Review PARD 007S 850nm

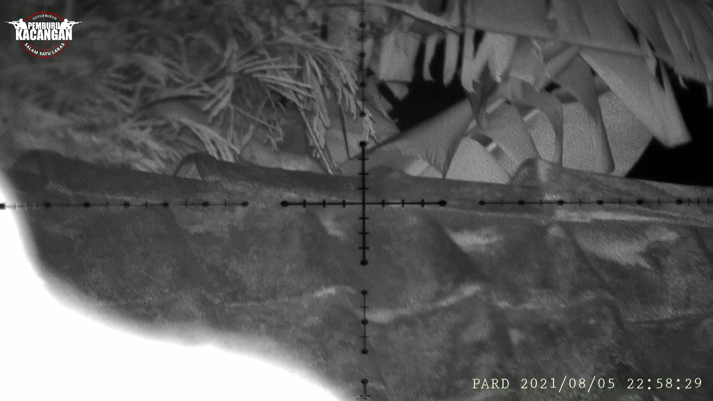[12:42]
oke ini level ketiganya ini ini level 1
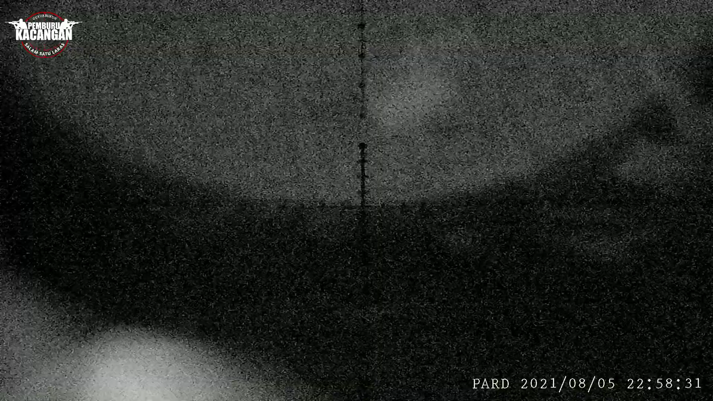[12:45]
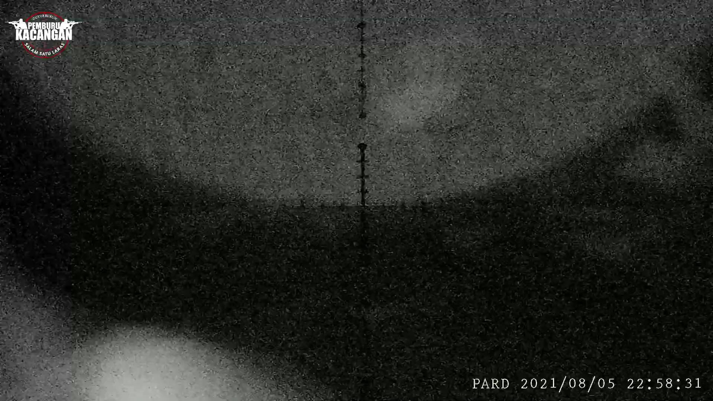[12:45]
nya saya kembalikan ya ini untuk level 1 di jarak 70 meter coba saya
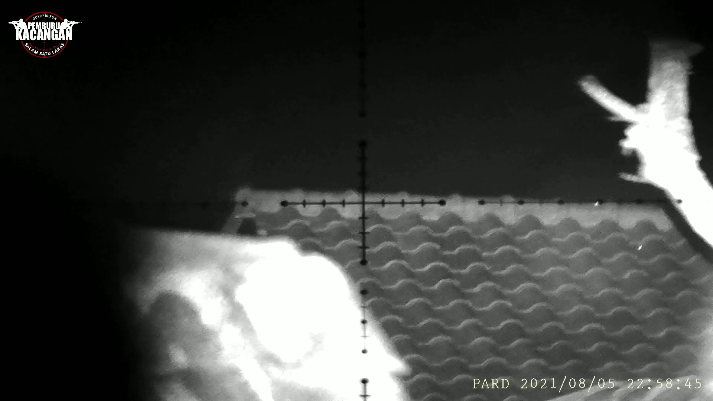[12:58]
ya untuk level 1 nya saja masih terang banget di jarak 70 meter ya
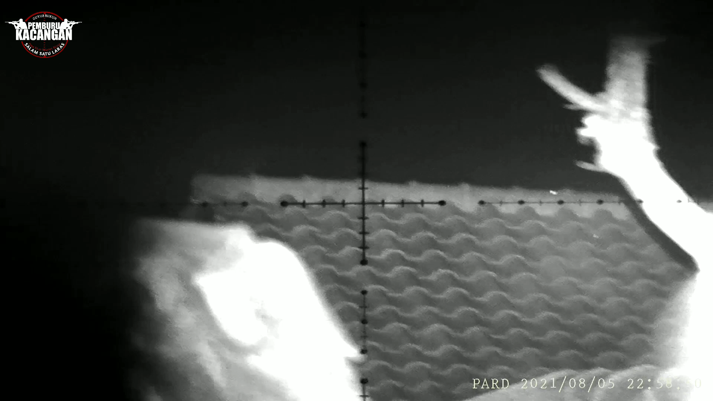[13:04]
masih terlihat jelas ya ini pembesaran teleskop 6 kali
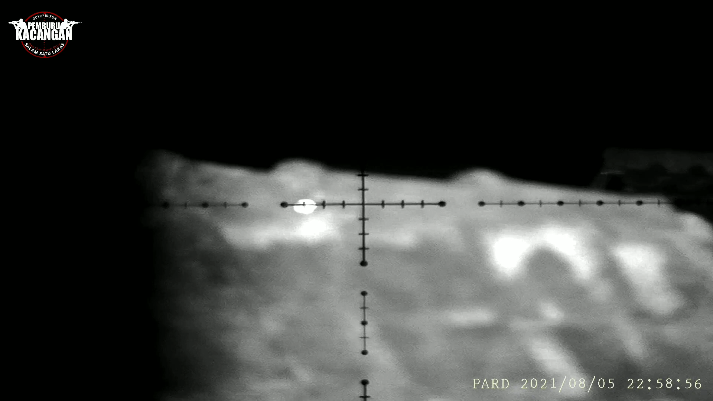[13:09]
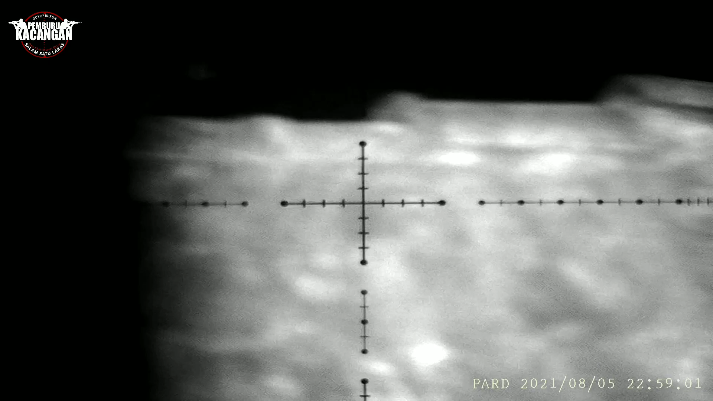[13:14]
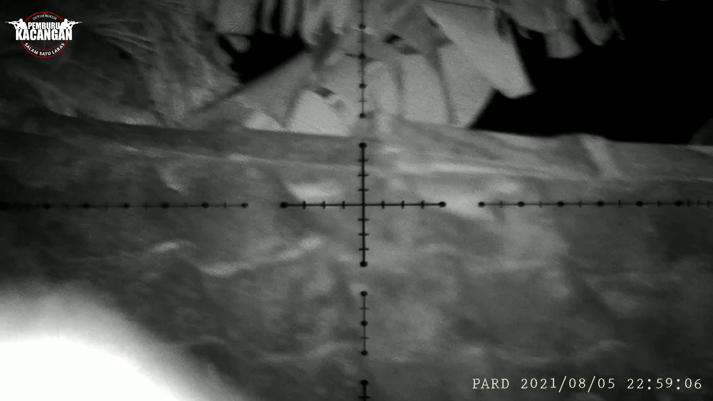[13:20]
oke seperti itu hasil gambarnya ketika malam hari pas dipasang ke teleskop ya teman-teman